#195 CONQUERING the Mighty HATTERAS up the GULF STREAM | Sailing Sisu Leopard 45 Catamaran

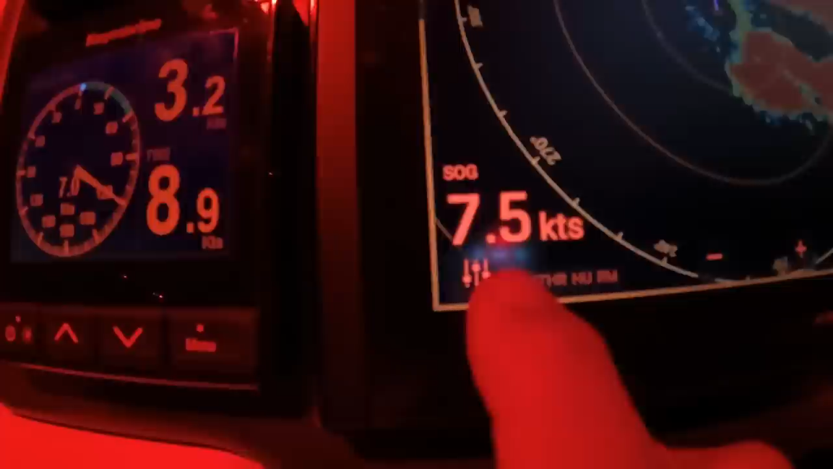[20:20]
of the current But here's the storm Or the rain Or whatever you want to call it Right around us This is the radar So we're going that direction
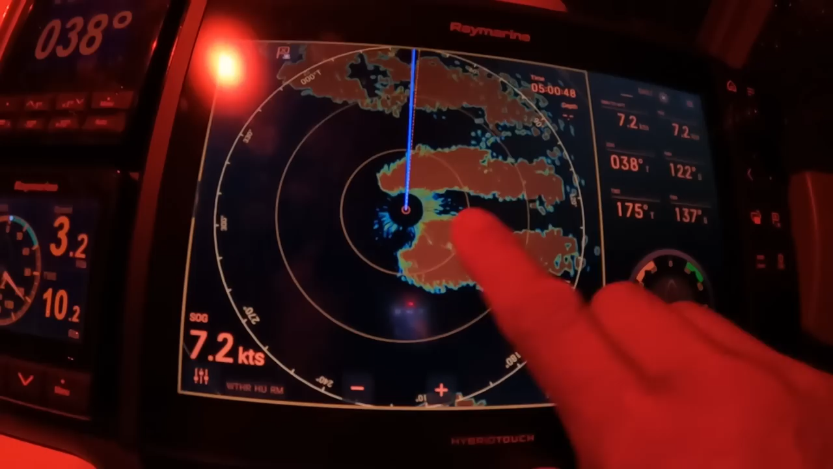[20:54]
So it was to this side of us But I'm not sure where
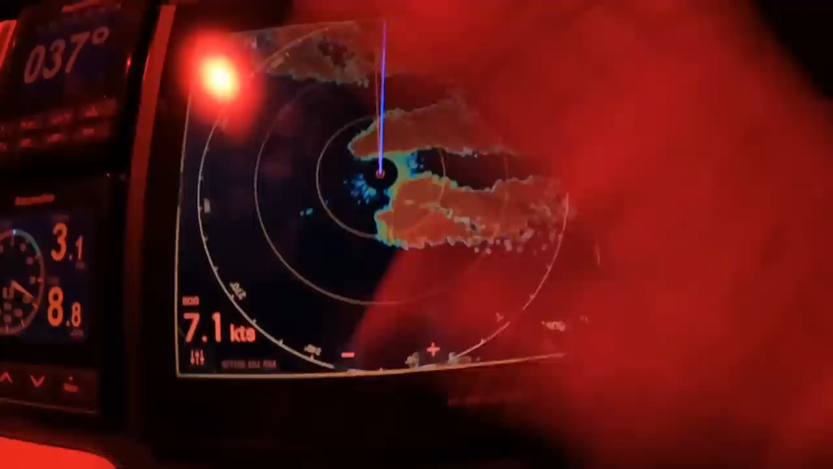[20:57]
this is heading Because it's pretty dark The moon is down So I cannot see But look at this I go there
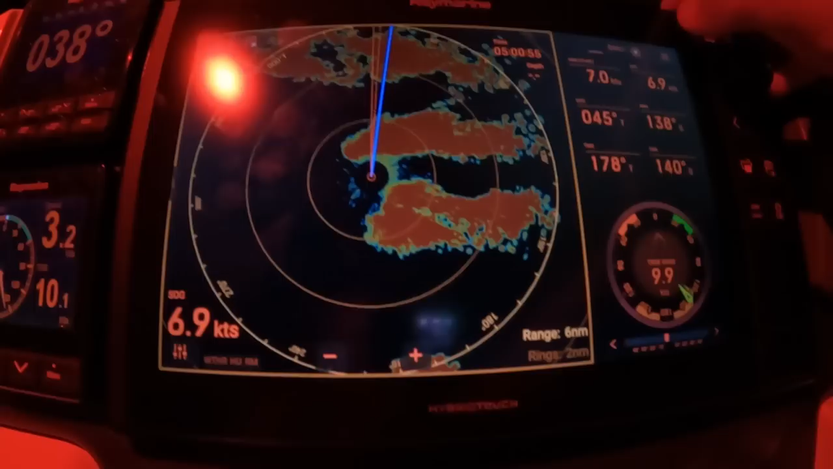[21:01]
I switch on Doppler Let's know if you have Doppler effect
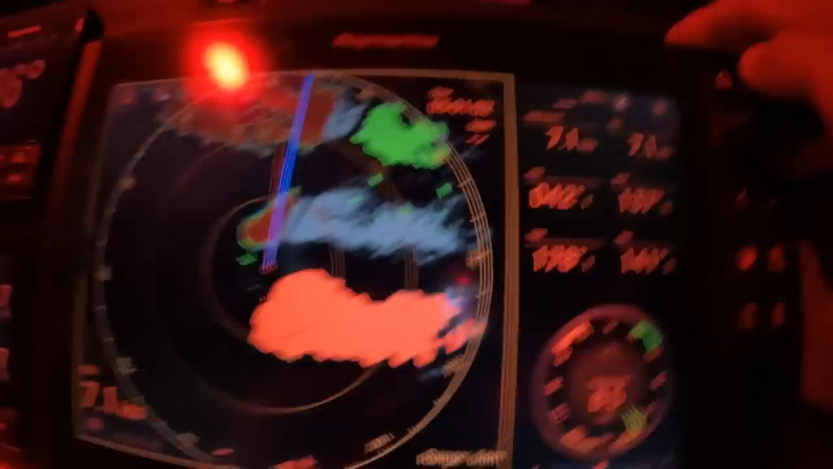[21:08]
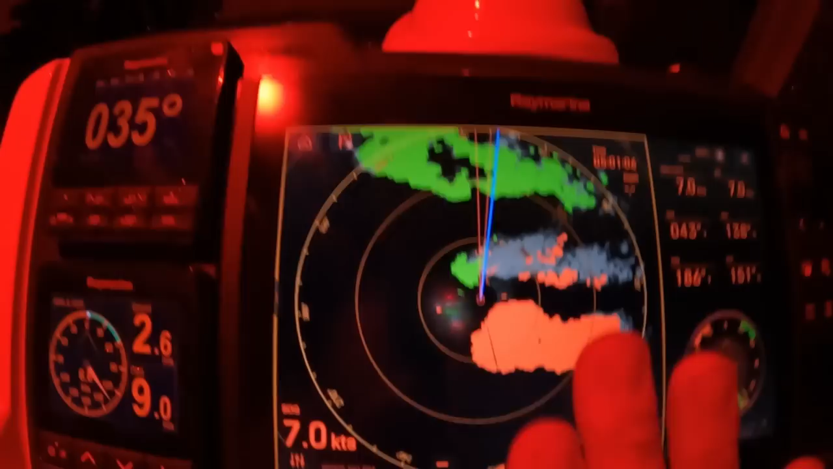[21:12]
Now you can see the green is going away And the red is coming for us And the grey is So this is the dilemma
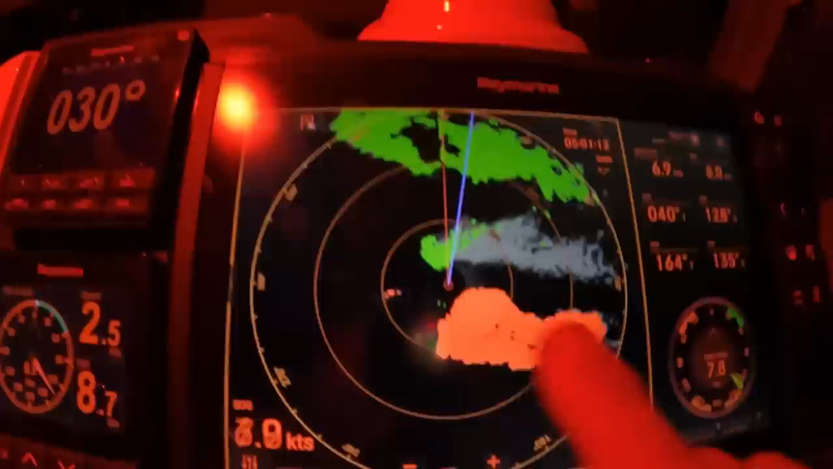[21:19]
If I switch on the engines And we go faster We will stay with the lightning cloud If I just stay quiet for a while The clouds will move away from us
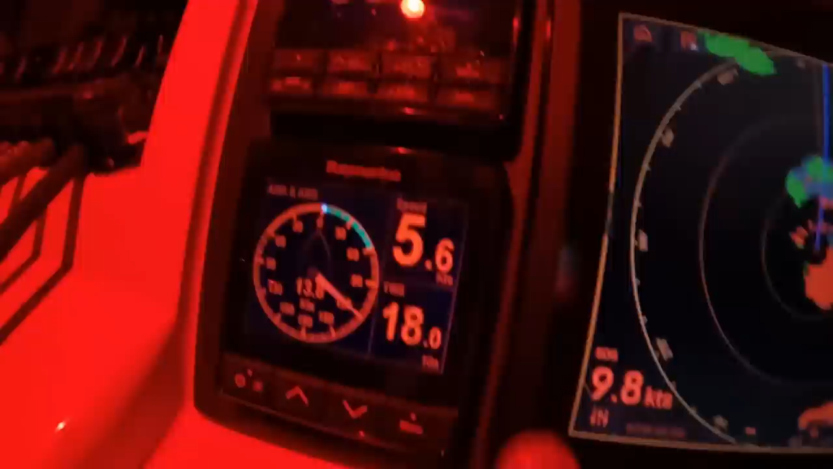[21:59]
Say six knots there And then GPS is almost 10 knots But you can see now that cloud wants to become red
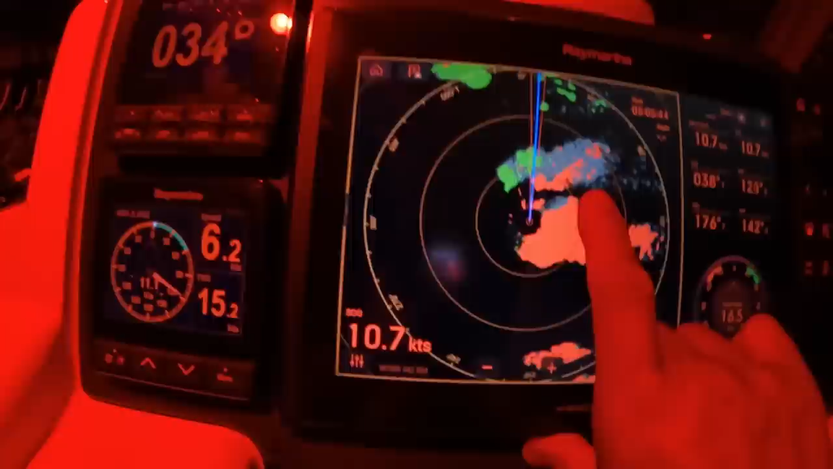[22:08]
So I need to slow down a little bit So it stays green You see most of the time it is green But there is some red in it But it looks like most of it is green so If I don't go faster than 10 knots Then the storm will outrun us And just like that
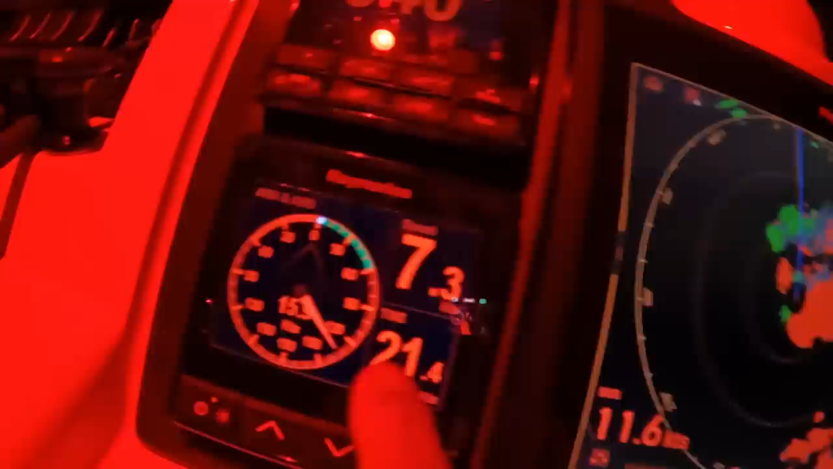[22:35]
We have 21 knots of wind So without the engine we're going
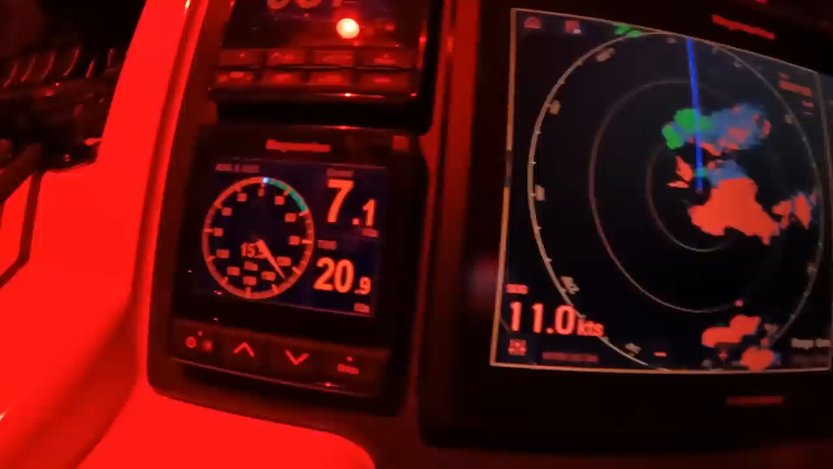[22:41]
Already now fast So I think we're going to You see now we're going to take We're going back into the storm Just because the wind picked up
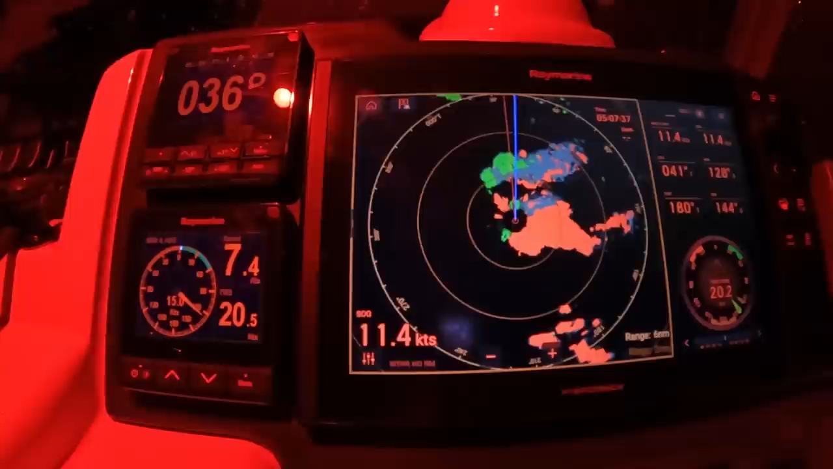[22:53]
Oh boy Life in a boat The storm is It changes all the time